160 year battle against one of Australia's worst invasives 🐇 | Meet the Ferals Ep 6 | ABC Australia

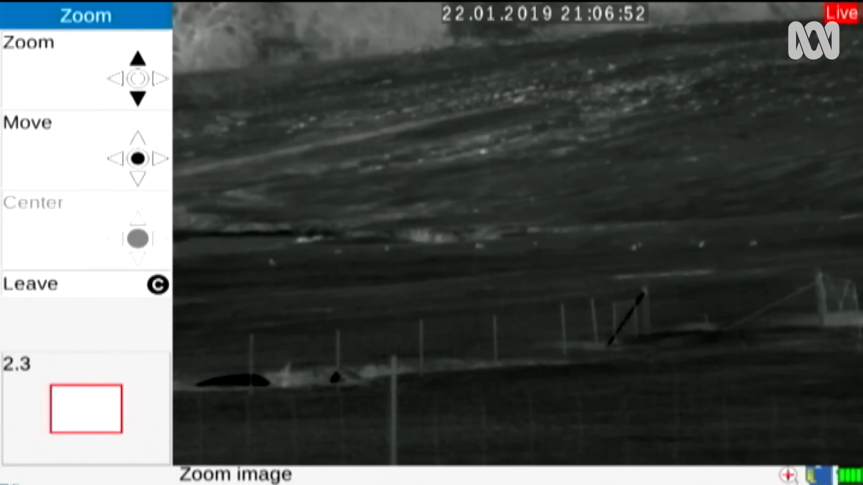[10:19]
Oh, I can see something running across the screen. A rabbit just ran around. That was a rabbit, was it?